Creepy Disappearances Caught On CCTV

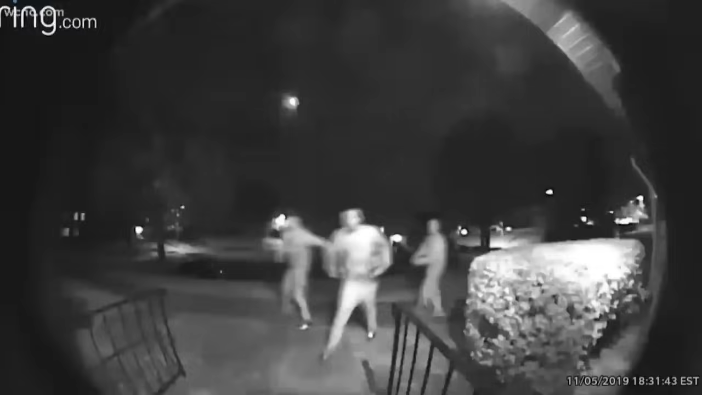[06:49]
Those things never seem to catch anything nice. There's a reddit user who further made me want to never leave my house in the dark.
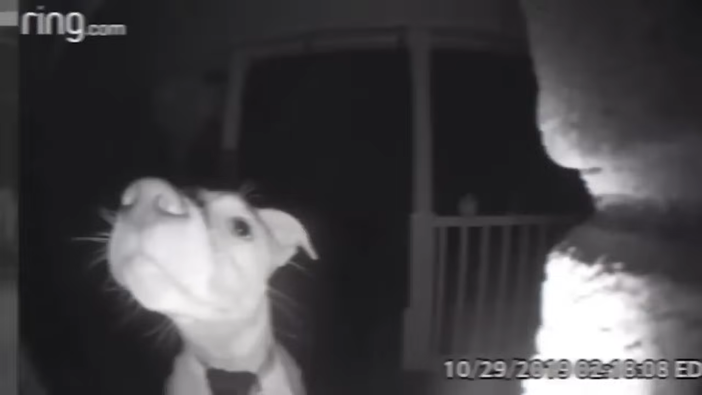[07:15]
He went on to say that he was thinking it was some sort of stray dog or cat or animal of some kind setting off the motion sensor.
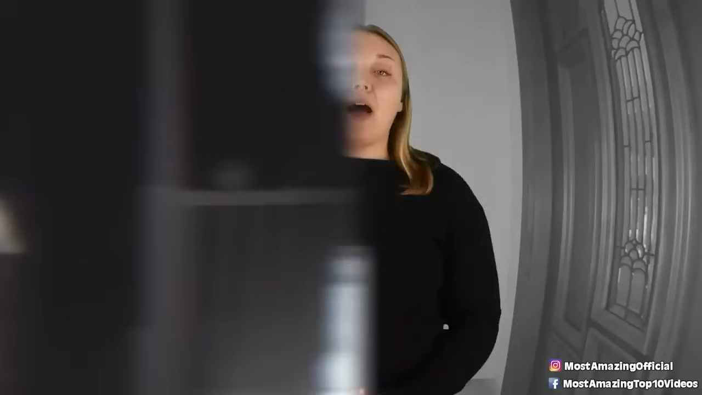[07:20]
That was until the fourth notification came along. This time, when he checked the camera, a face showed up on the screen. He also posted a photo of said face and oh man, not what you want looking back at you at 4am.
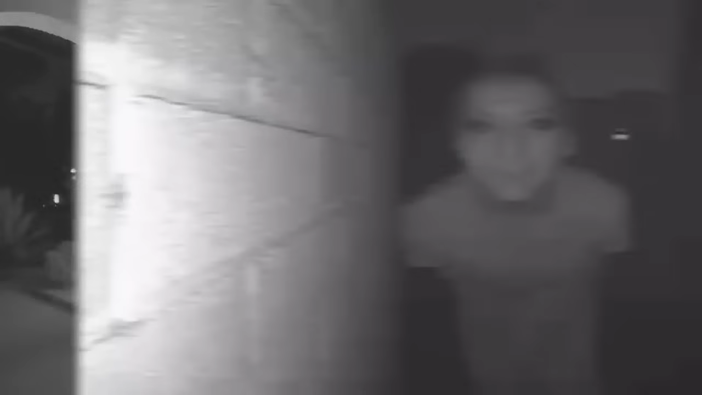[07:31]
It looked like a guy in his 50s with a face that appeared to be painted white. It could have just been the night lighting on the camera, but his face was white. He also looked like he was wearing black eyeliner all the way around his eyes and he was standing with his hands behind his back. It seriously looked like a scene from The Purge. 9 Clowns Remember the creepy clown epidemic in like 2014 that had people dressing like clowns and making us all scared to leave our houses?
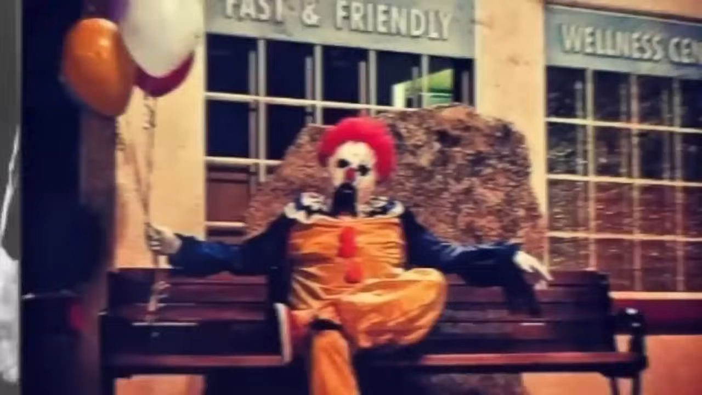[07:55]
Well, you can imagine the chilling security footage that came with that phase.
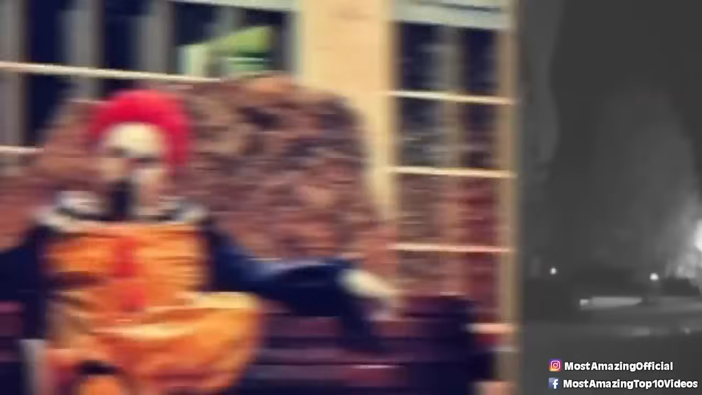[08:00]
One video in particular comes from none other than Jacksonville, Florida and whether it was a prank or not, I don't like the video regardless.
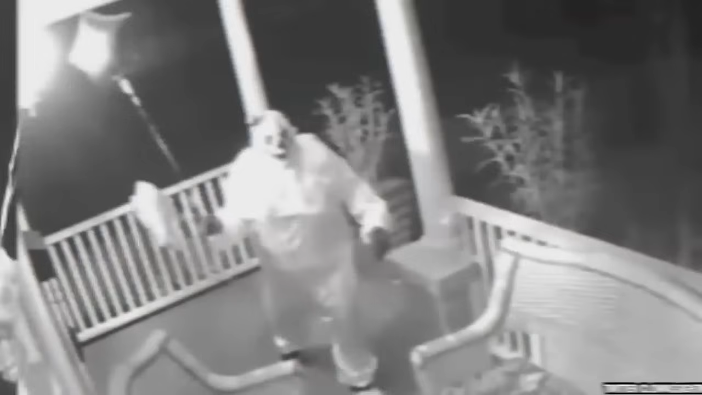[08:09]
The footage comes from a home security camera and it shows the porch of a house with an extremely creepy looking clown standing there looking at the camera. The clown is dressed in an all-white clown jumpsuit, white face and some clown makeup not suitable for a children's birthday party. For most of the video, the clown just stands there staring at the camera only moving slightly to tilt his head further to the side.
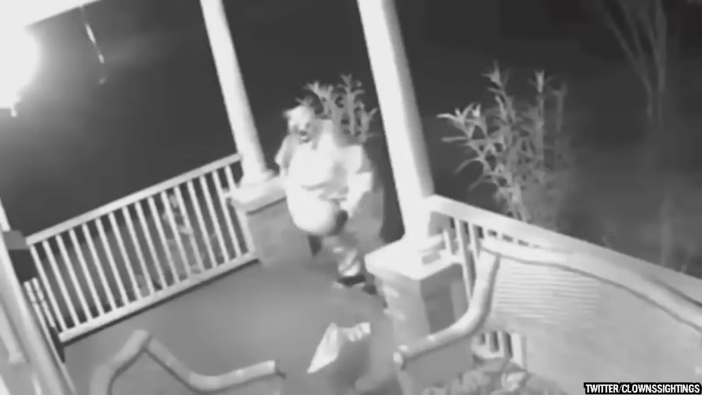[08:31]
Then the clown decided to take the poor homeowner's pumpkin and start punching it quite aggressively, I have to say. I'm sure when they woke up and saw that video they wished they never had. Without the security camera they would have just noticed their pumpkin smashed. But no, thanks to technology they got to watch a creepy clown stare into their eyes while doing it.
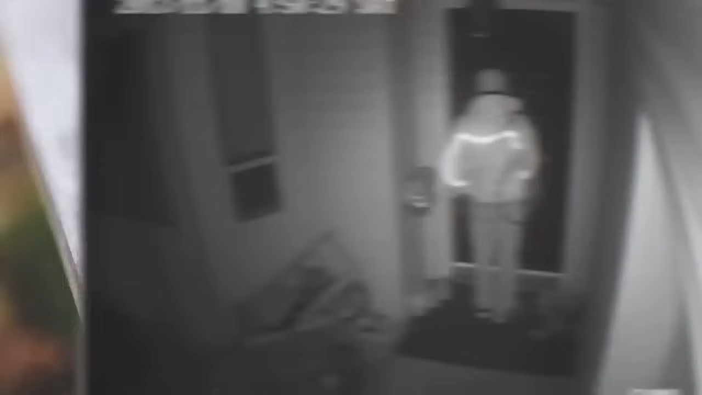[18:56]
Apparently it was not a resident as there are only four, and they all know each other in the building.
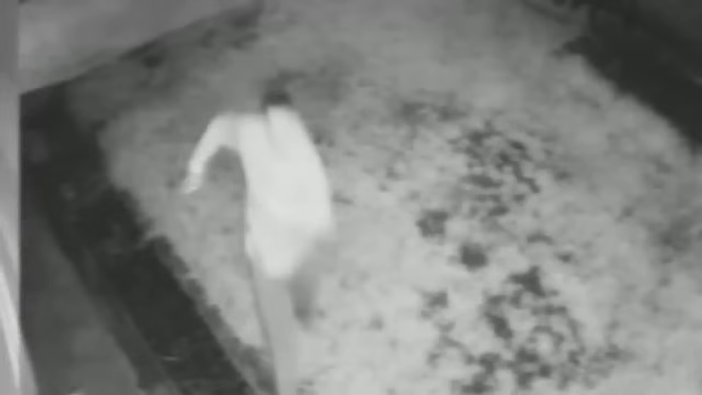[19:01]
The man appeared to be running frantically from something, and at full force he entered the only door of the building, and never left.
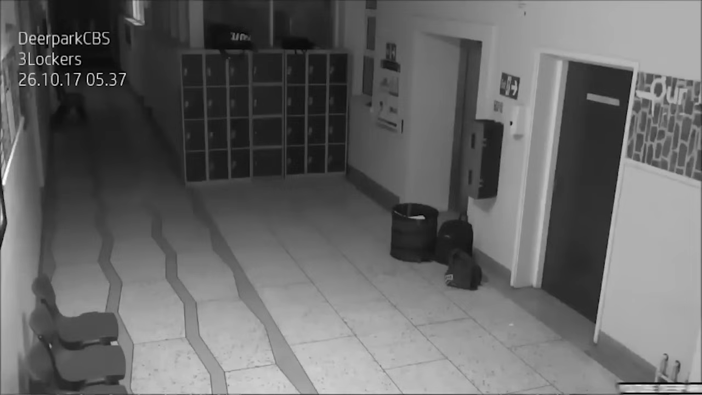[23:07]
In October 2017, they released footage from a school security camera that caught some sort of ghost causing a ruckus in the hallway.
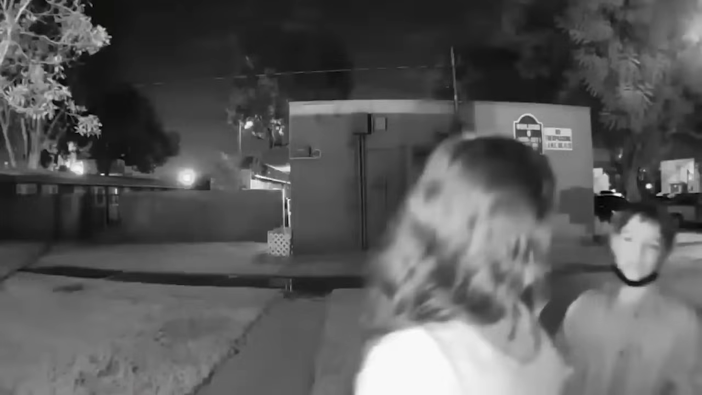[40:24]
They enter the house and she could be heard telling him to take a shower and she locks the door.
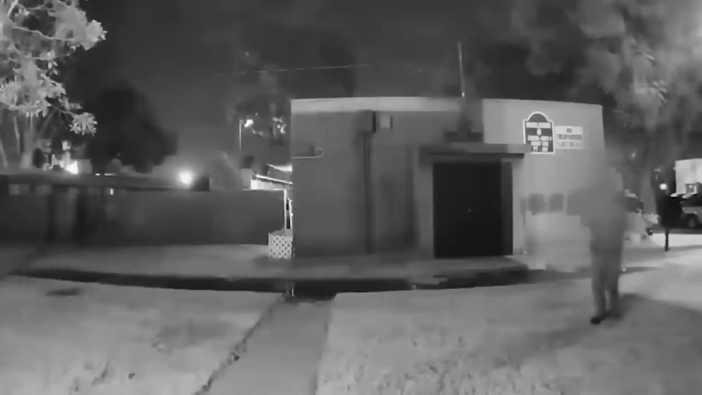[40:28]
Right when she shuts the door, you can see a man up here, following behind them and trying to get into the house.
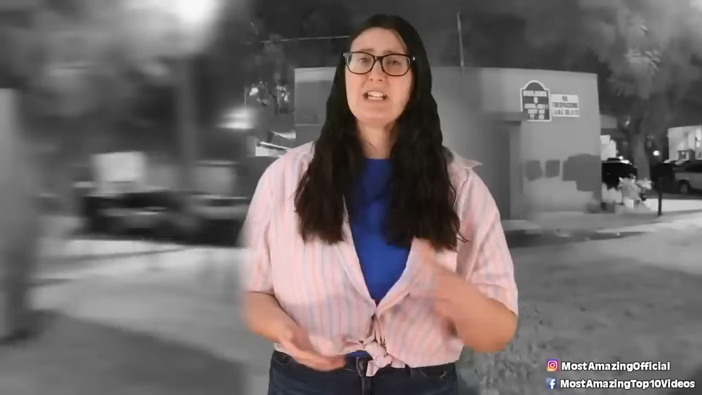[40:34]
Then she looks out the window to see the man standing there. He tries opening the door and looking through the window and it's just unsettling because he doesn't blink at all during the entire video. She then realizes the man is there and yells at him to get out of here.
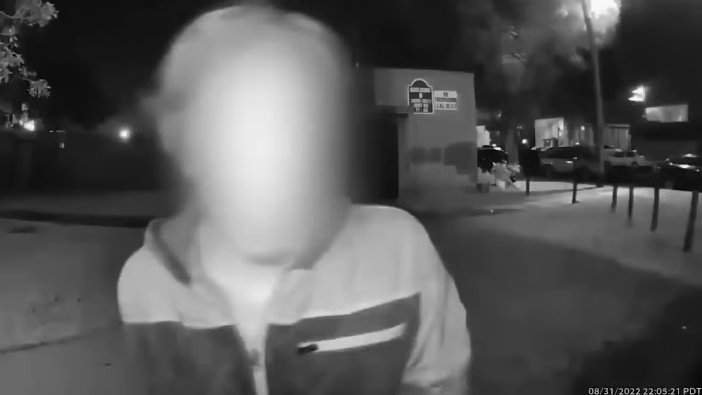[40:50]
He then backs up and you can see more of his body and his hands are behind his back as it appears that he's trying to hide something, perhaps a weapon. She then contacted the police and they took care of it.
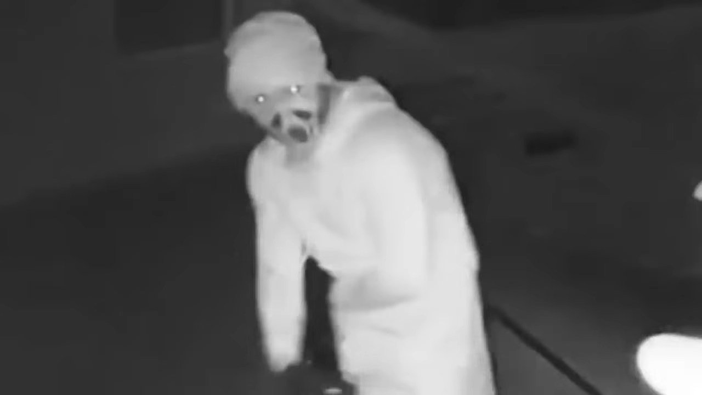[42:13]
The two offenders scoped the property and approached the house from a concealed black door only accessible by rock steps through the thick bushland at the back of the house. The thieves woke a female resident in the house who walked down the hallway to turn on the outside lights to deter them.
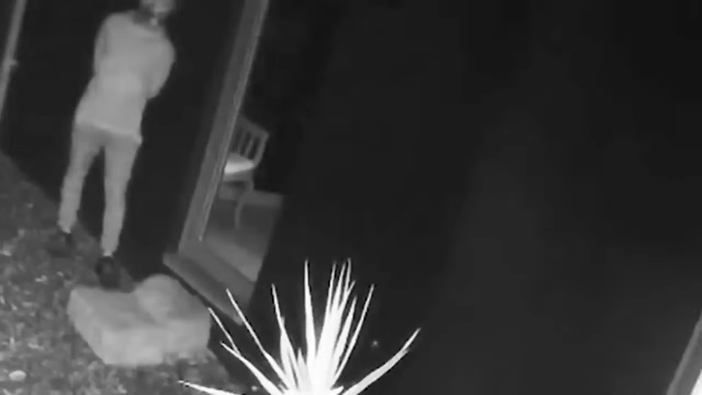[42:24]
Instead the two felons head behind the house and waited for her to leave back to her bedroom before sneaking around to the back door.